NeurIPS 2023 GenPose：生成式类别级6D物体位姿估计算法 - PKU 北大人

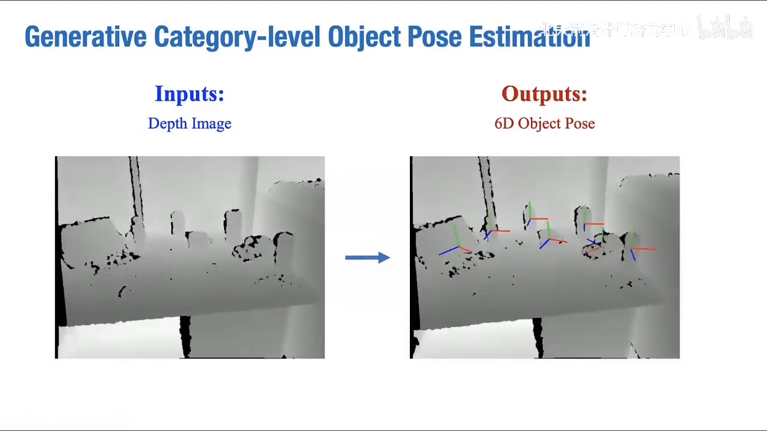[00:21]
Given a single noisy depth image, our goal is to estimate the 6 degrees of freedom poses of objects within the same category without C or D models. Here we show comparison between our method and the state-of-the-art method, RBP pose.